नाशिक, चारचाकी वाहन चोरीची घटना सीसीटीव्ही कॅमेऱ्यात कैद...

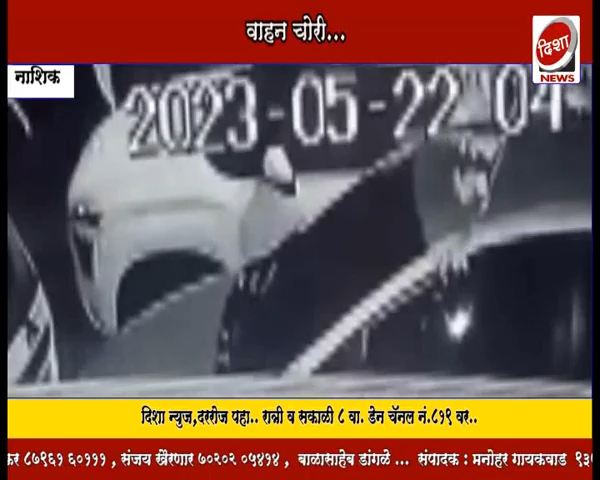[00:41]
चोरीचा प्रकार सीसीटीव्ही कॅमेरात कैद झाला आहे. संशयित चारचाकी चोरून नेत असल्याचं कॅमेरात आढळून आलं. गुड्डू शेख, दिशानु, नाशिक.